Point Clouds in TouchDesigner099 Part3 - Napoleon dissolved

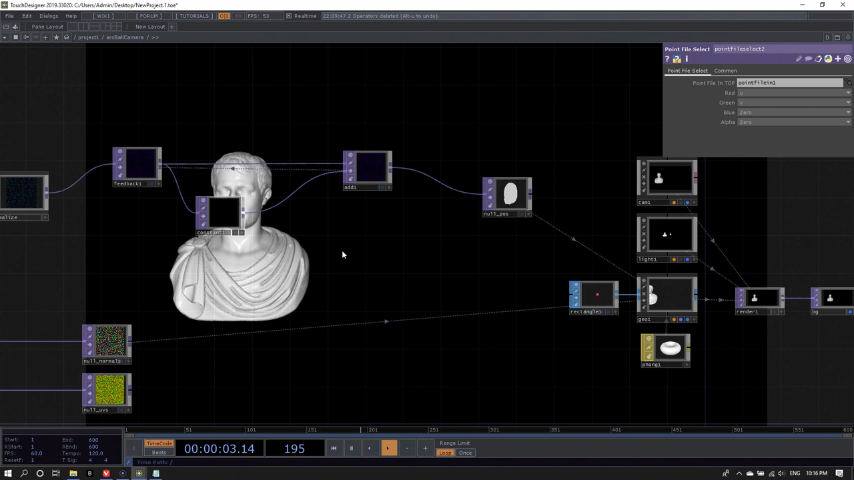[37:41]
Maybe I just want to move a portion of Napoleon. I don't want to move the whole Napoleon, but just the left side of Napoleon. Well, we can do this.
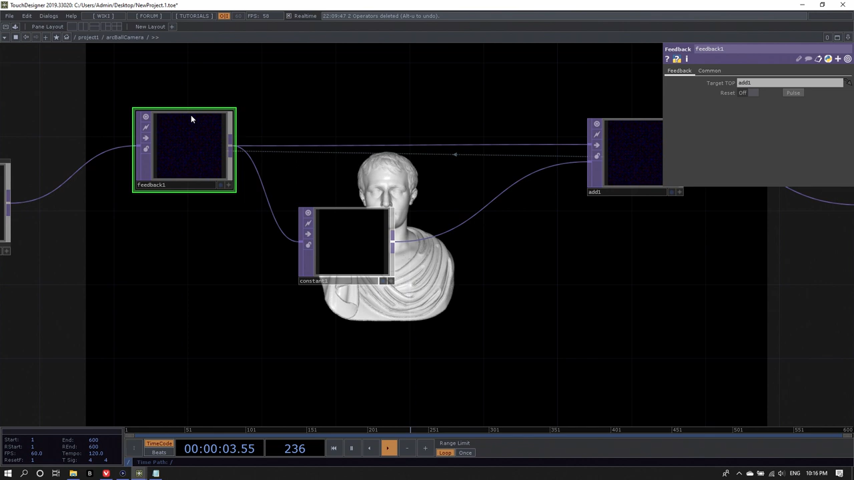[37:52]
We have all our coordinates in here, our original positions.
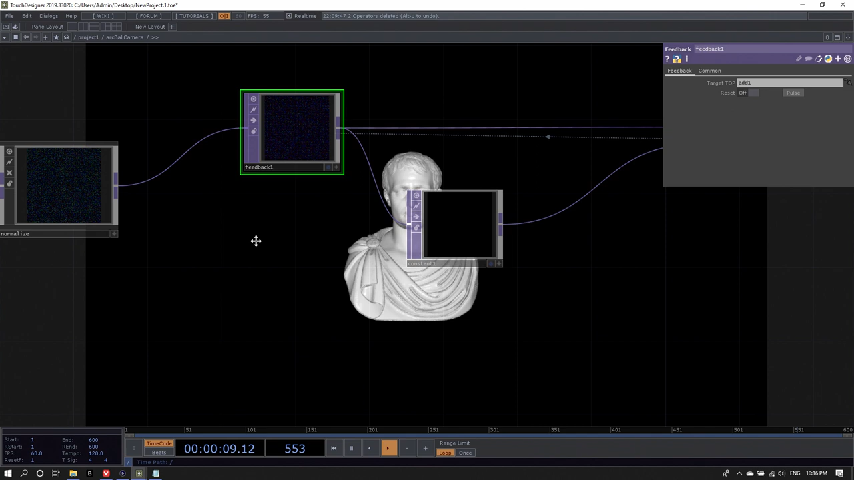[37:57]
They're here in our...
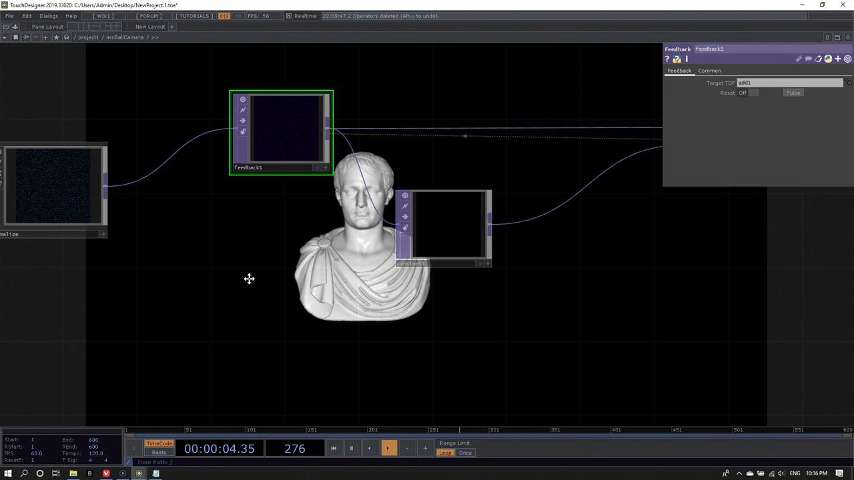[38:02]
Yeah, they're here in our feedback top, stored in our feedback top.
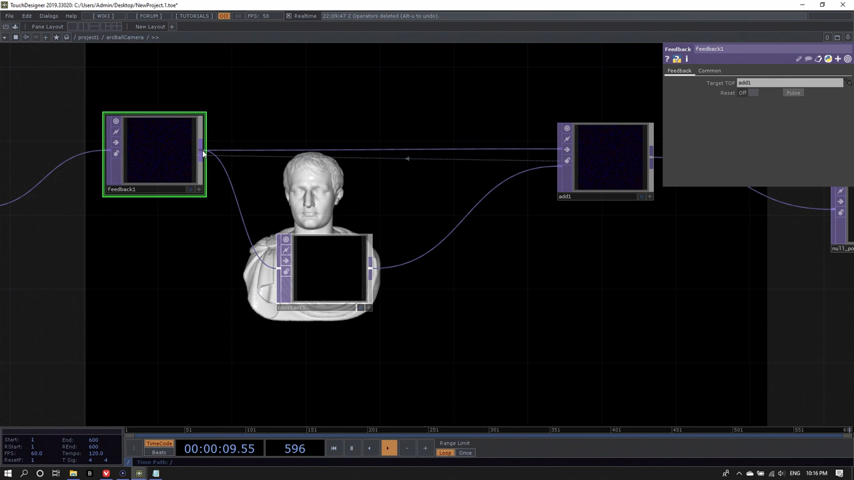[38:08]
So we can just use a threshold. And I'm going to middle mouse click onto the output again of the feedback and get a threshold top.
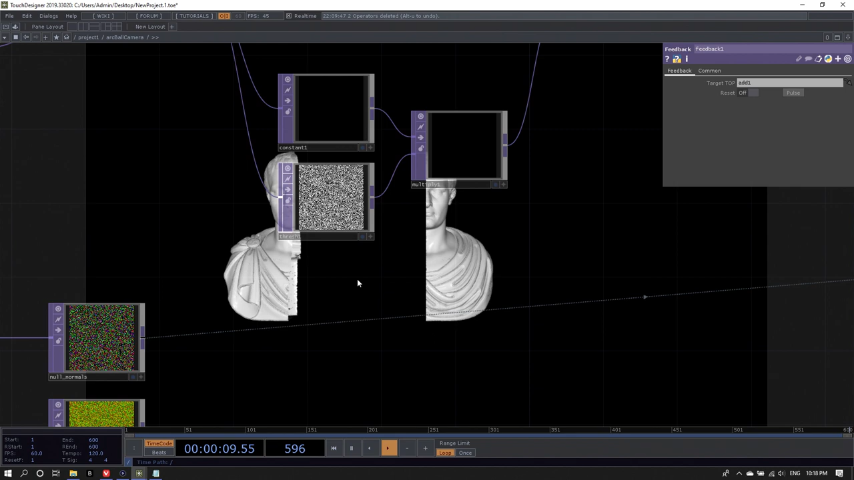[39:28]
Another nice thing with the threshold is that it has this soften parameter.
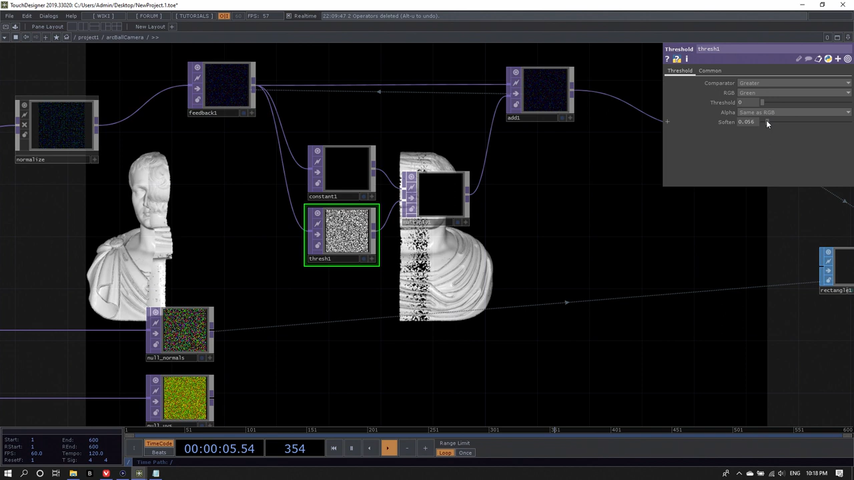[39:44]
So you can kind of have a little bit of a fall-off curve here.
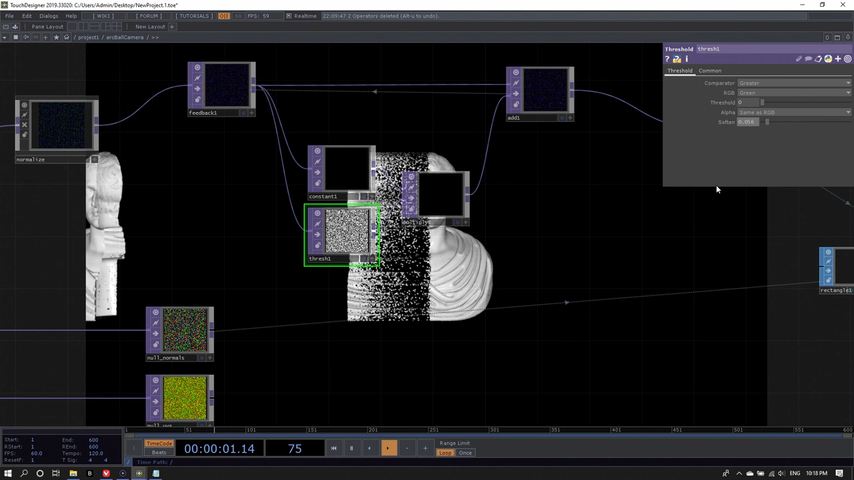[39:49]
So you see how they also now move with different speeds.
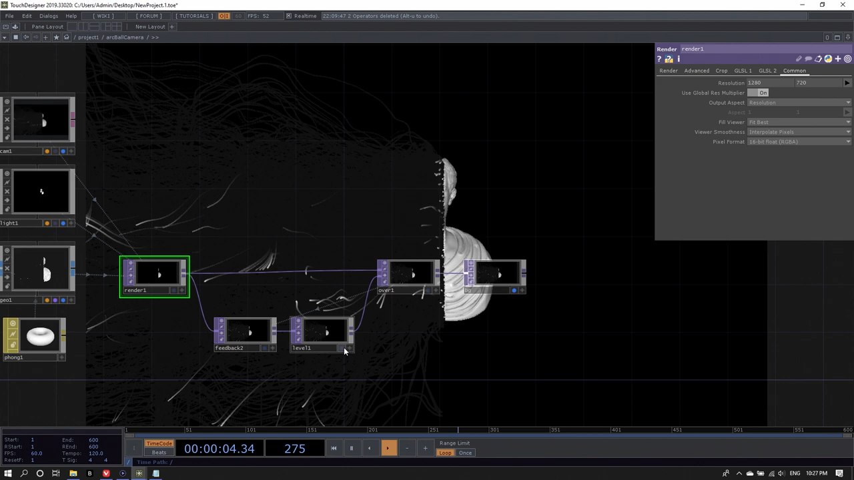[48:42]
And now you get trails that actually disappear completely.
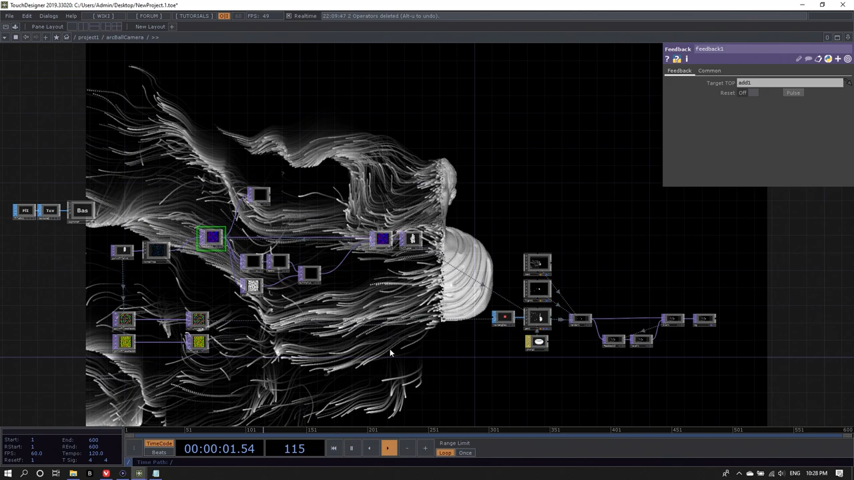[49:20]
You have to actually hit the reset pulse on the feedback top to make these points return to their original position and start over from there. So what I'm describing is basically
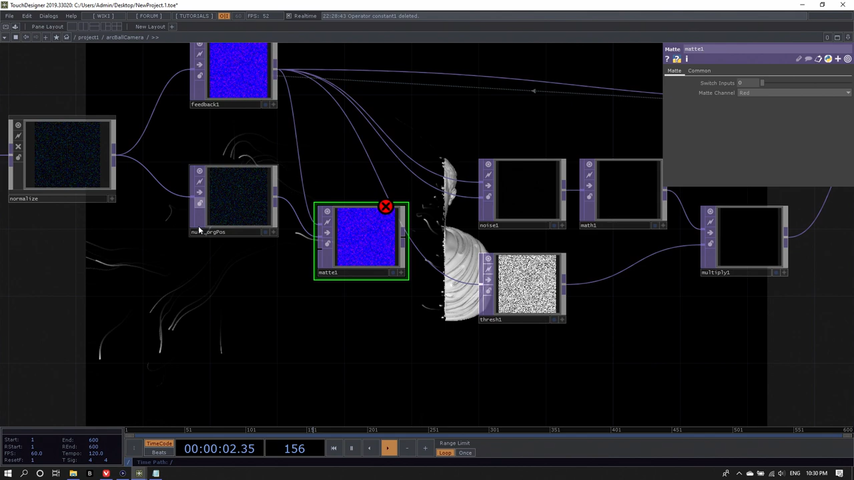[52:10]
if it should get its value from the feedback top or from the original position top. So that's nice.
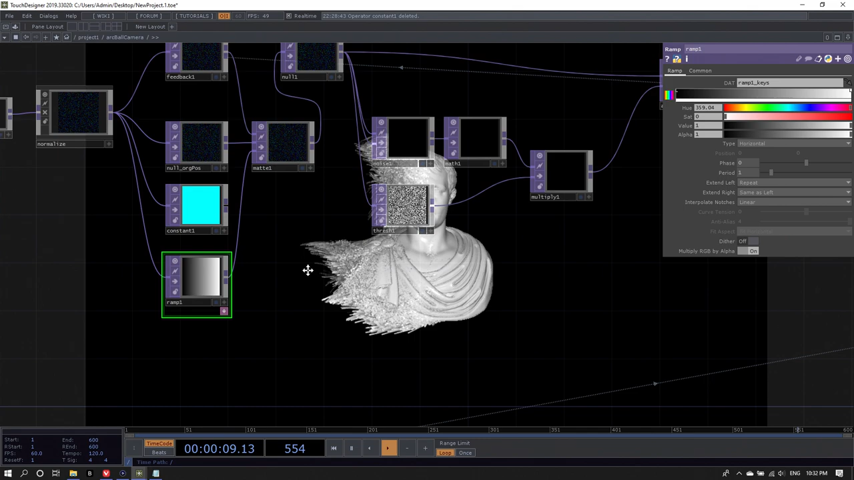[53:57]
And now let's animate the face.
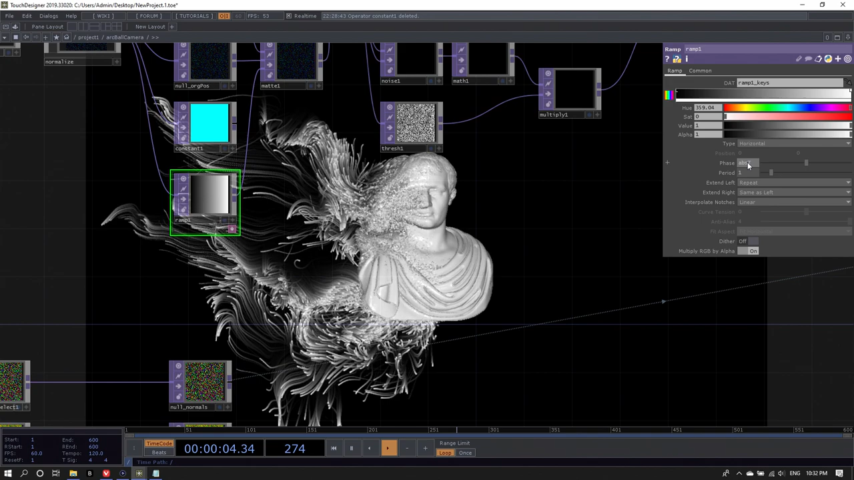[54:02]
Apps time dot seconds times 0.05.
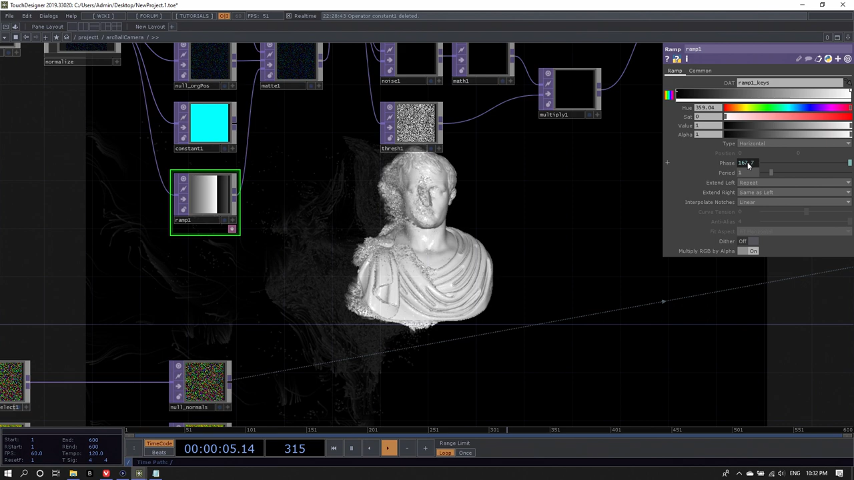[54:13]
So it's always resetting these positions. See how they don't get very far here. Those pixels don't get very far. Those particles. Might be interesting to make this a radial. But anyway, you see what I mean.
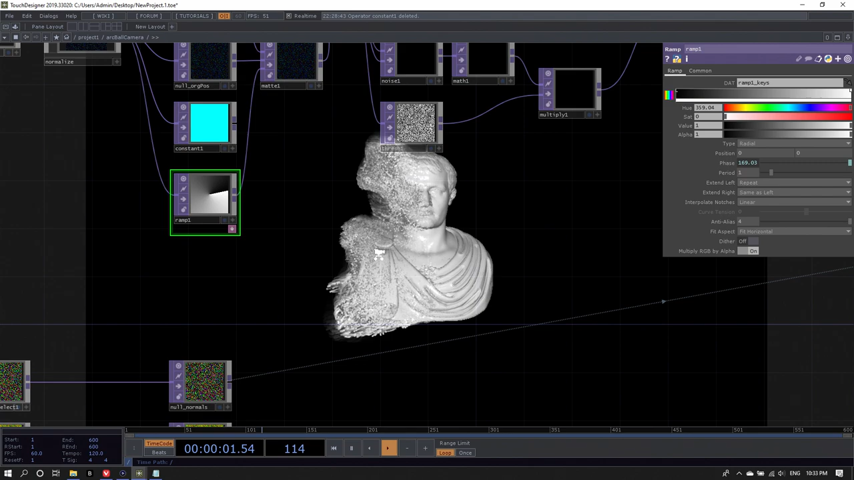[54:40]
This third input to the mat channel decides which top the particle takes its position from. Either from the feedback loop that goes through the noise and everything, or from its original position.
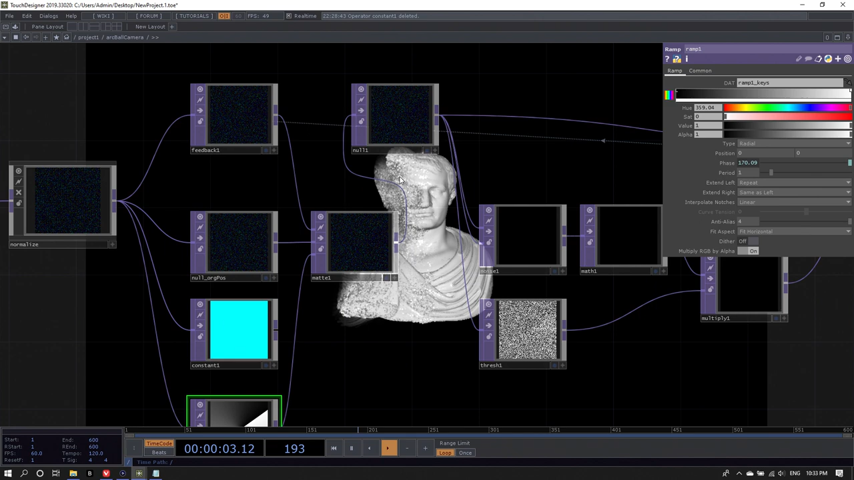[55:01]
So what I now have to do is create a proper network that calculates life here. And how do I do that? Let's make a little bit of room. This is a little bit of a network. All life, I would say,
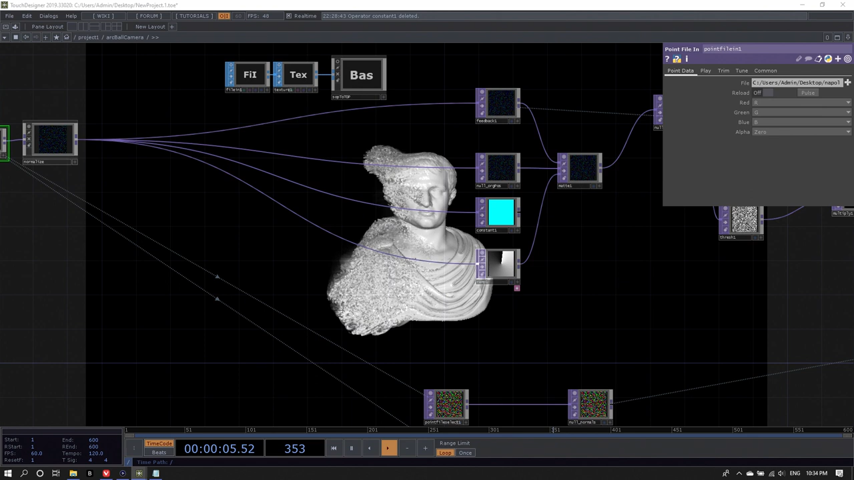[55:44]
starts with an initial value. Let's say we want to have a life of 600 frames. So each of these particles is going to lift 600 frames and then return back to its original position. Okay.
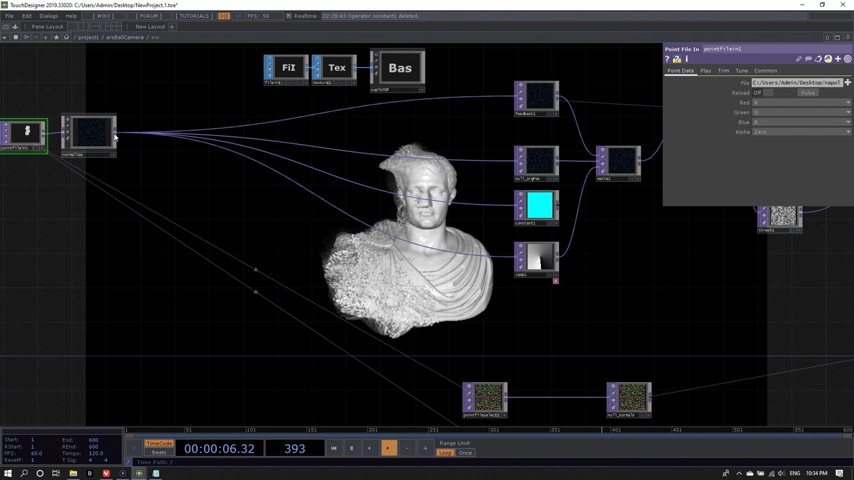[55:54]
So I'm going to middle mouse click on the output of the normalize again. Create a constant top. I just keep repeating this, but I think it's worthwhile saying again and again. I'm doing this because I want to fetch the same resolution that I'm using here for my point cloud with the constant top without having to script it. So I don't have to set it up to be 703 by 705.